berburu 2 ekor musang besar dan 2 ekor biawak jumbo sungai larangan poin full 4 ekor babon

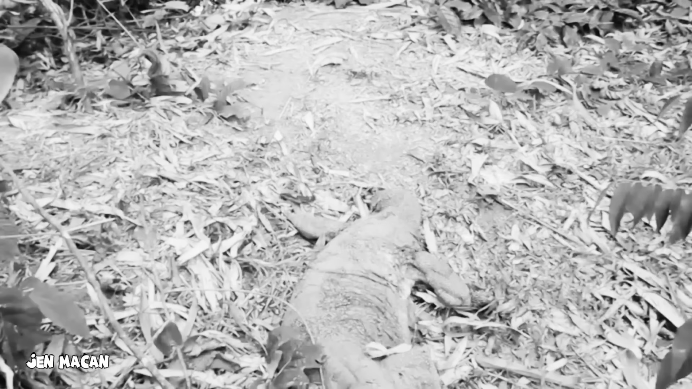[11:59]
Rupanya tidur pulas ya di sini biawaknya. Sudah.
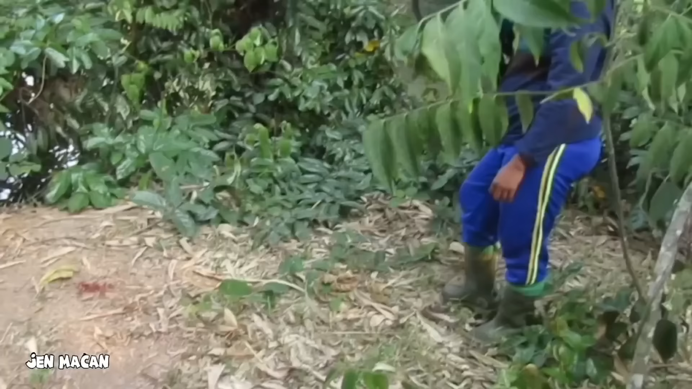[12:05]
Lanjut.
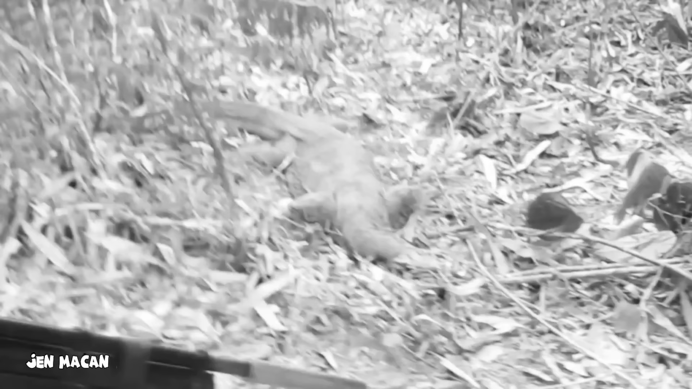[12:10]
Asli ya sebesar buaya nih. Oh.
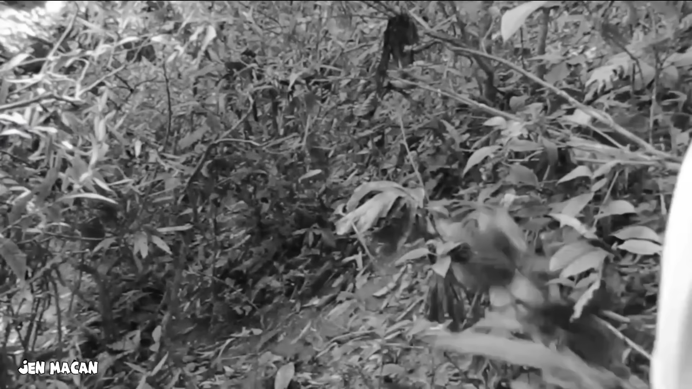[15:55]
Wow, ini babon. Ya udah. Lanjut.